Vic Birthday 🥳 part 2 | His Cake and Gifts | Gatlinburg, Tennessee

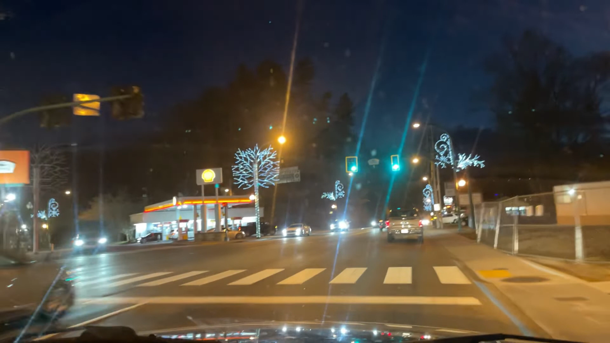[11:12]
seeing how, you know, pretty it was at night with all the Christmas light lit up and stuff. So that was a nice little trip we took.